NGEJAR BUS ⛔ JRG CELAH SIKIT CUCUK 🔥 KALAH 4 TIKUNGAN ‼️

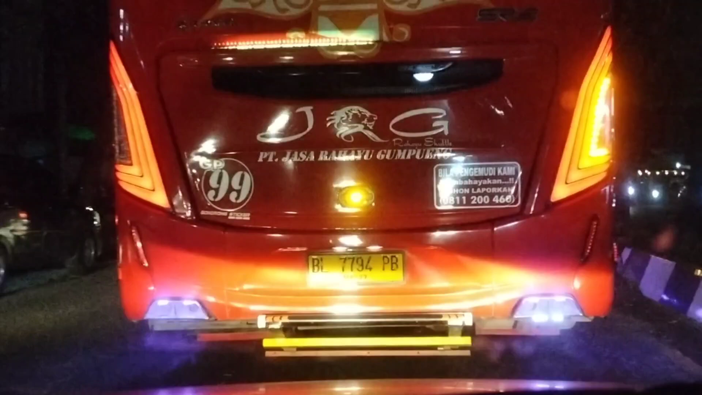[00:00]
klikson. Oke. Okay. Lagi klikson. Lagi naik sewa atau penumpang tujuan Aceh. Bel 7794 TD. Nomor pintunya 99.
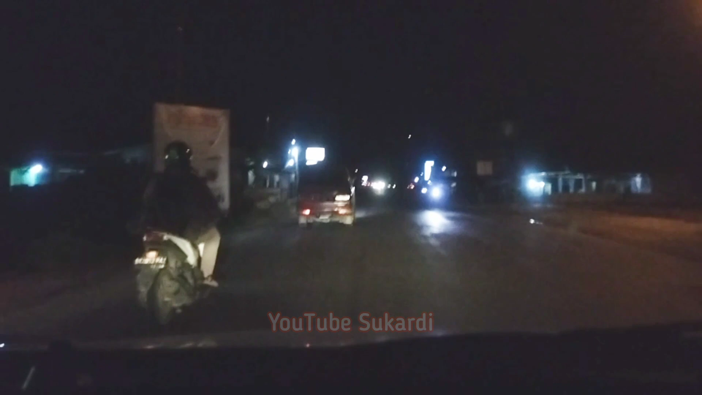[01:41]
Ini kiri itu. Masih merah. Masih. Di sana yang parah. Tanjung Ringin, tempat pengaspalan tadi. Tapi ini udah enggak parah.
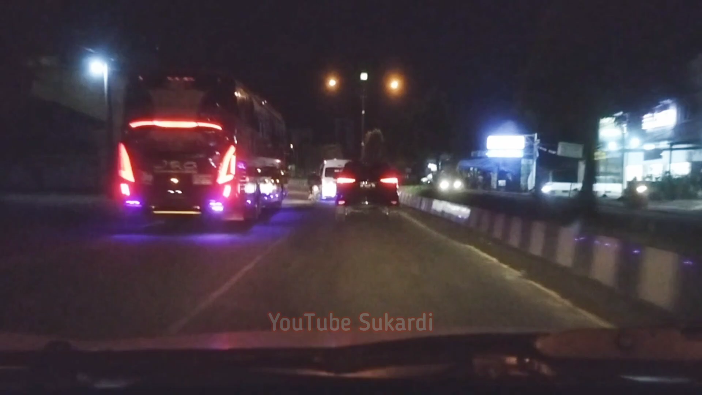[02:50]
Ini di kiri dia, kawan-kawan, ngambil sewa dia. Oke, dia berangkat juga ternyata. Juga ada CRG minibus. CRG, apanya, pintu aja ya? Lambangnya.
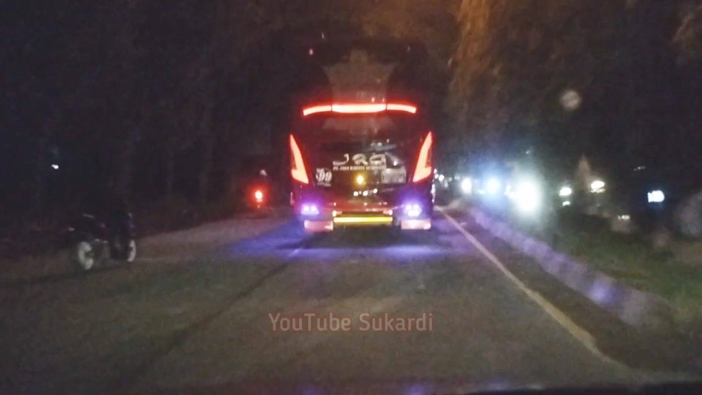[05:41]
Bukankah dia masuk ke kiri? Jasa Rahayu Gumpeong. Lebih lebar dia daripada molen itu ya? Iya. Molen itu kan di belakangnya dia macam kecil.
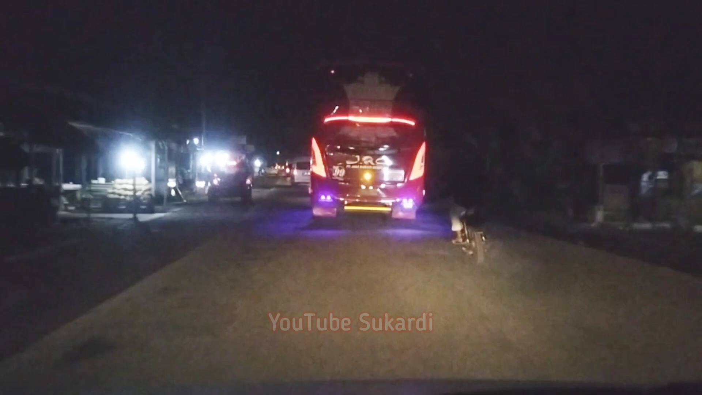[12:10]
Kereta itu aja nggak terpotongnya, udah kecil dia. Wow. Ampun. Potong juga ya kan?
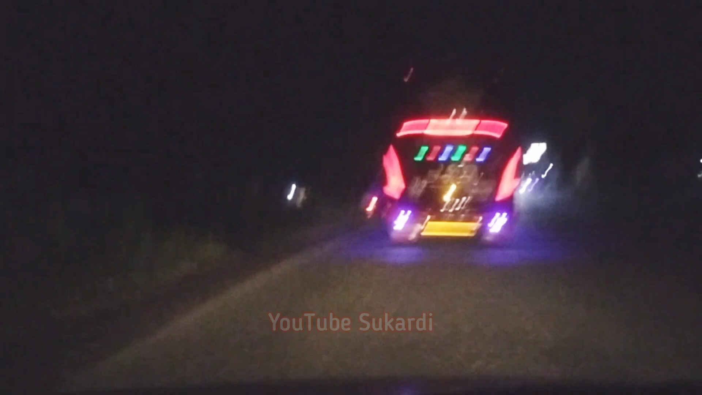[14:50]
Potong lagi. Tapi larang barat laut di jalan. Enggak jadi. Mantang ada celah. Gas terus. Padahal panjang deh, enggak takut deh motongnya.
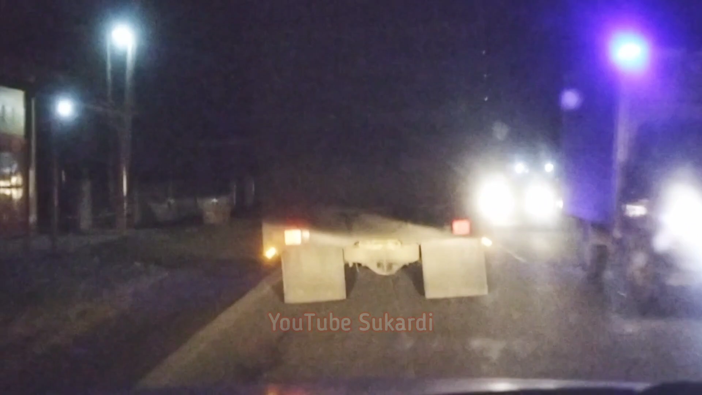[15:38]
Bah, enggak terpotong ini, bah. Macet sebelah kanan.
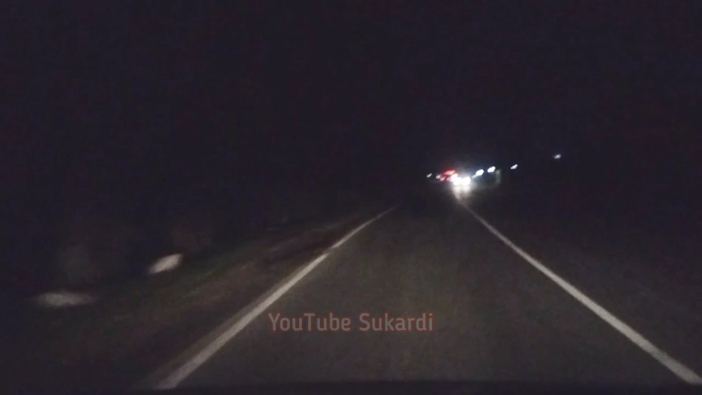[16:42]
Ada di belakang ya mobil. Potong terus sih. Gila. Tapi lubang kayak gini pun mana terasa orang.